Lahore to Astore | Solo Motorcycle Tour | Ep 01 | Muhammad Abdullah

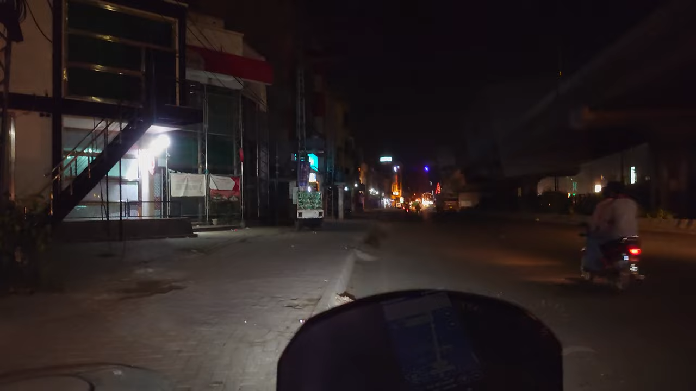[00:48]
तो कहानी एज यूजुअल लाहौर से शुरू होती है और हमने जीटी रोड से अपने सफर का आगाज किया।